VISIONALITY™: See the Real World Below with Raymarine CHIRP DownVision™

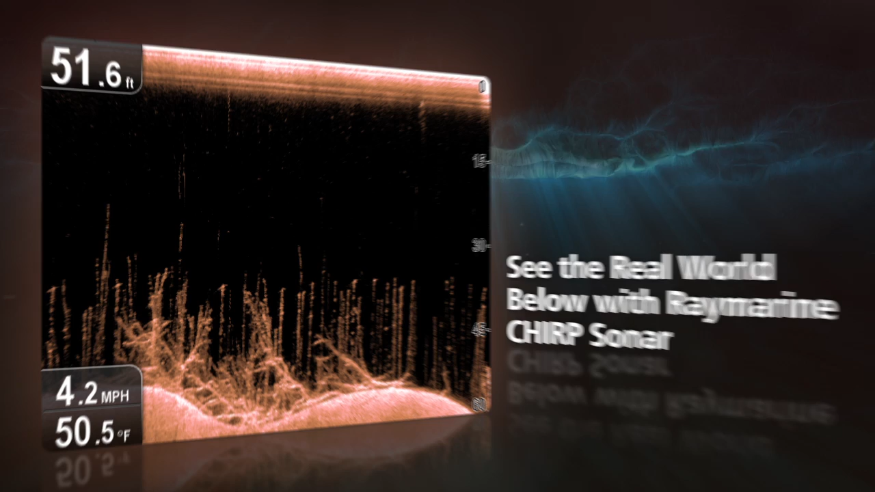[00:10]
On screen: depth 51.6 ft, water 50.5°F
With sonar imagery so close to reality, we call it visionality. Clarity so sharp, it'll open up a whole new underwater world. Now you can experience visionality on
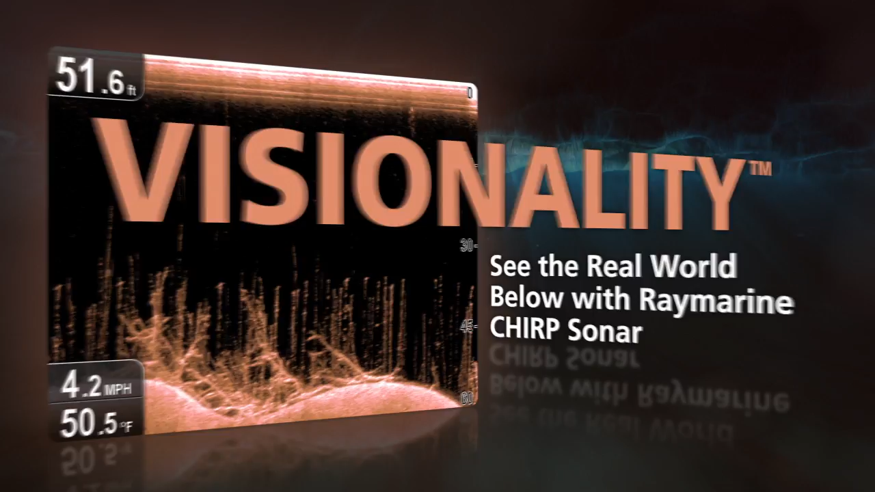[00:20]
On screen: depth 51.6 ft, water 50.5°F, speed 4.2 mph
any boat with Chirp Downvision Sonar Technology from RayMarine.
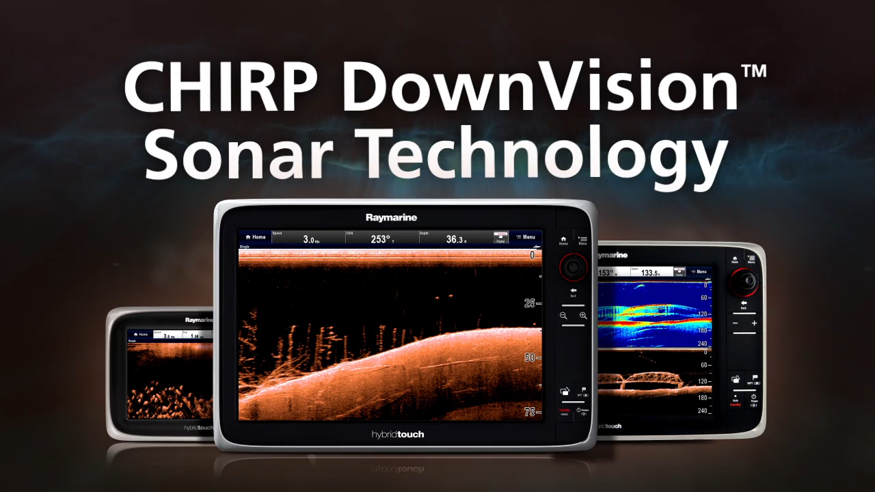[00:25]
See fish, bottom structure, wrecks and marine life like never before.
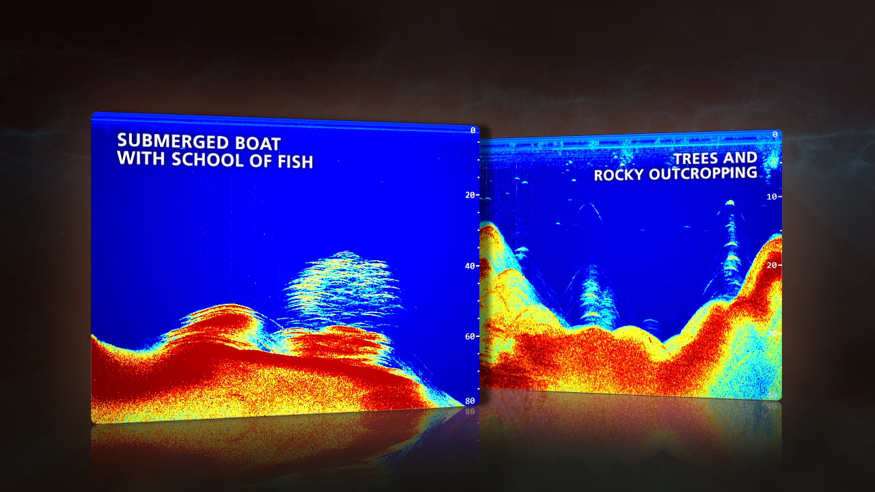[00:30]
RayMarine's Chirp Downvision products are actually two sonars in one,
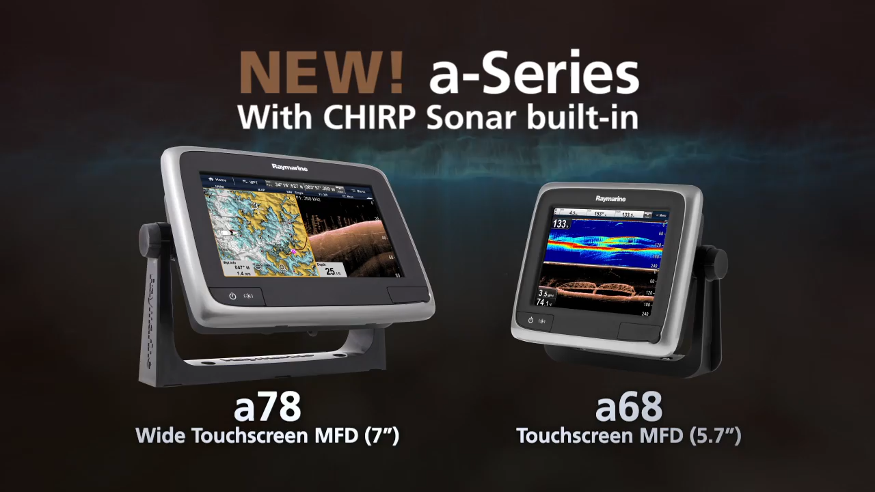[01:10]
A68 and A78 have Chirp Sonar built in, making them the perfect all-in-one solution for anglers limited on space,
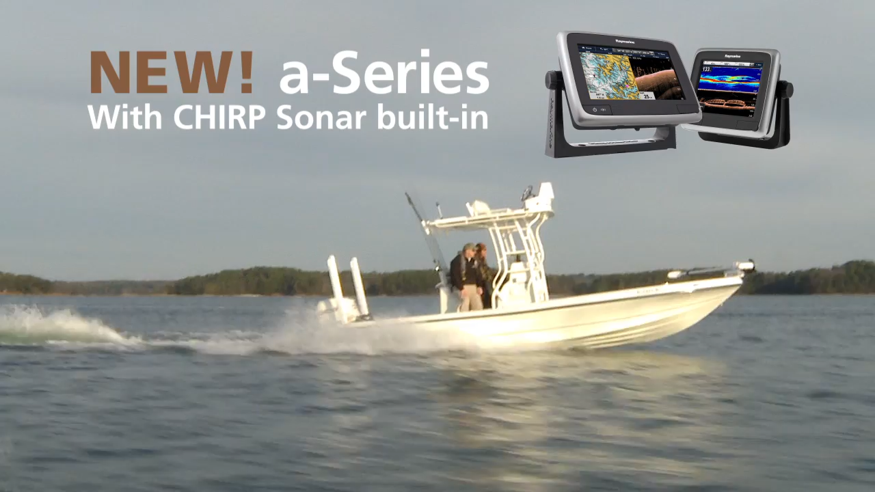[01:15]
but don't want to give up on sonar performance.
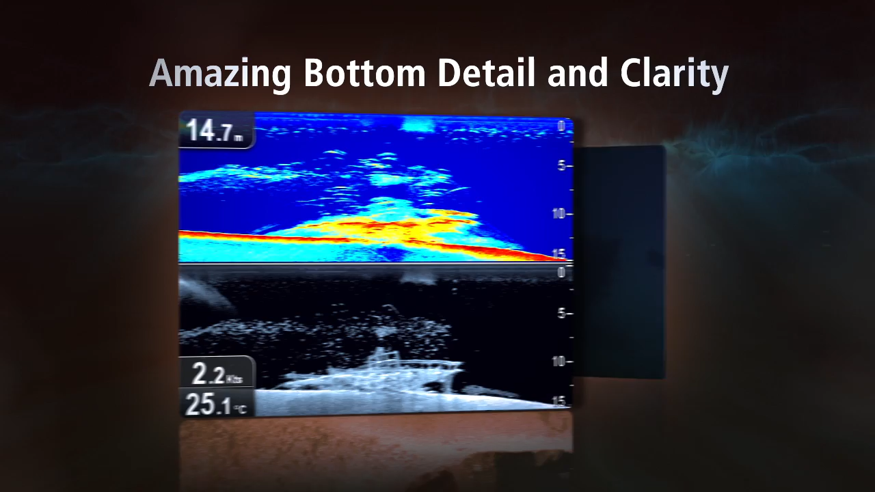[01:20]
On screen: depth 14.7 m, water 25.1°C, speed 2.2 kn
See why boaters, fishermen and divers around the world are amazed by the detail and clarity,